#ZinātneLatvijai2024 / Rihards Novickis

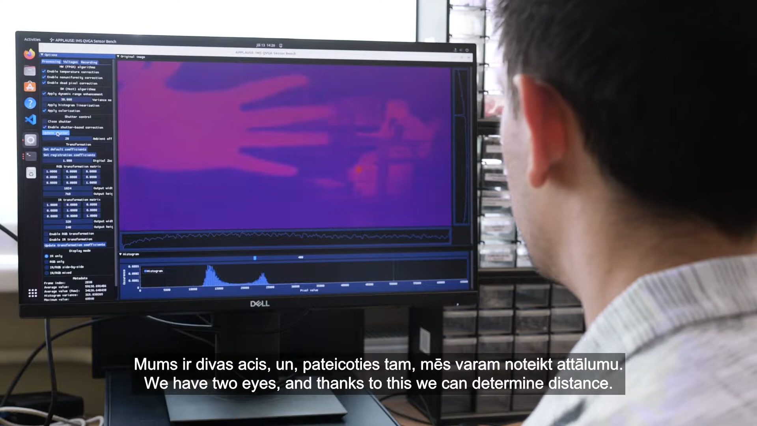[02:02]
Bet to pašo izrādās var izdarīt arī ar datoru divām kamerām.